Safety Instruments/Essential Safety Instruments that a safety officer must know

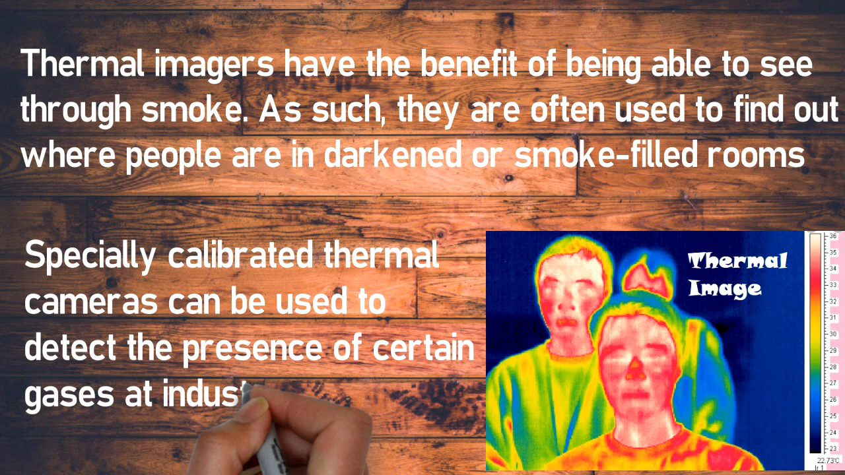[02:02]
the presence of certain gases at industrial sites or around pipelines the image produced is known as thermogram and is analyzed through a process called
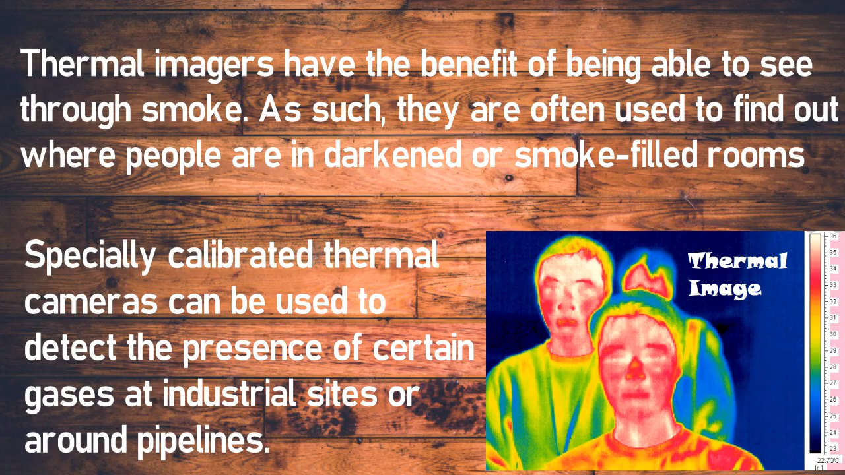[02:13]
thermography
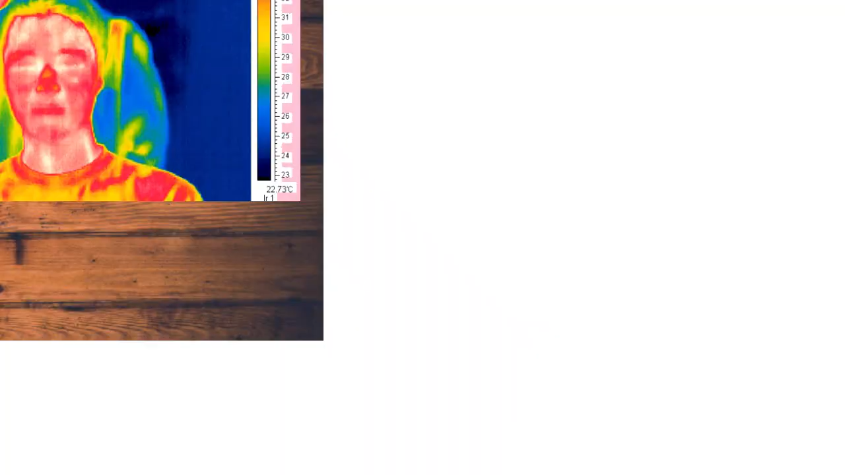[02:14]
thermal imaging cameras are sophisticated devices that process the captured image and display it on the screen